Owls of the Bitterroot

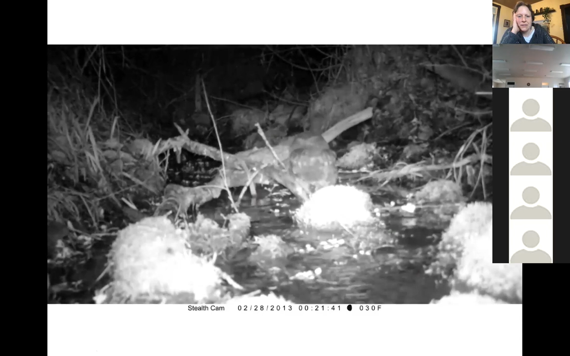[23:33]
So owls, like many raptors, do come to water sources either to bathe or drink. And you'll see this one here is probably sharpening its bill on this stick that it's near.
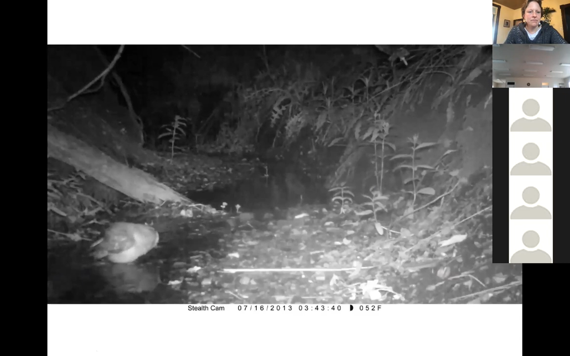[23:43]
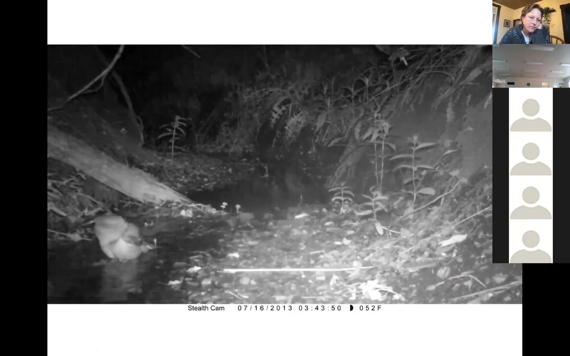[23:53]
You have a really prominent facial disc. You can kind of see that.
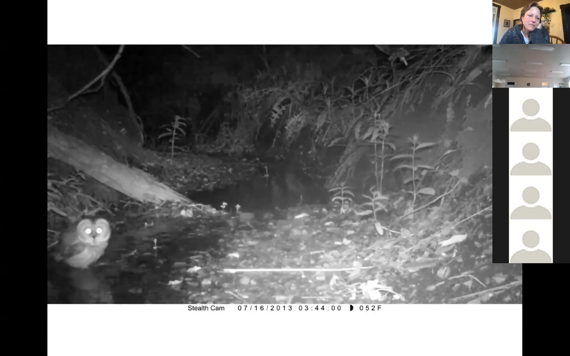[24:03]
Okay, and this is a group of recently fledged saw-whet owls. They're much darker. You see they're not very skilled in flight.
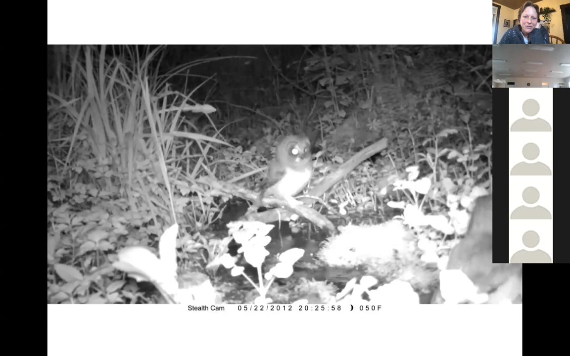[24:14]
And you can see they're trying to figure out they're listening, they're great listeners. They have asymmetrical ears so that one ear is high on one side and low on the other, and that helps them triangulate sound at night. This is part of them learning to listen.
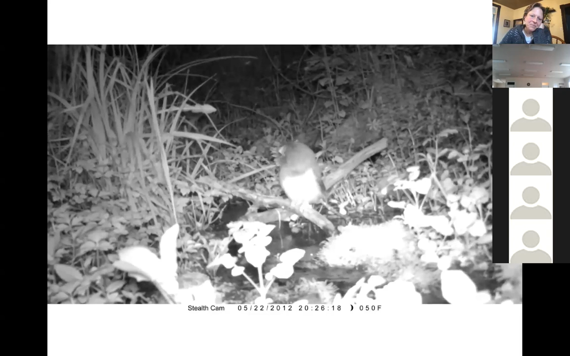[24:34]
Very clumsy.
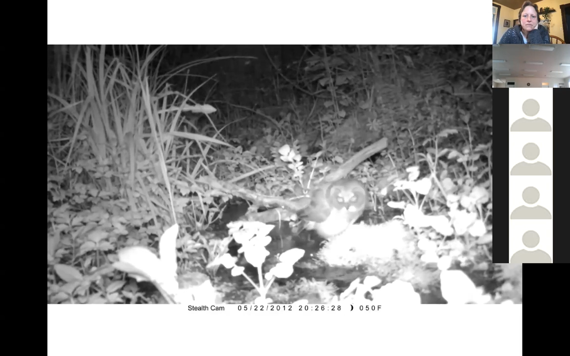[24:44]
You can see just a bit of crash landing going on.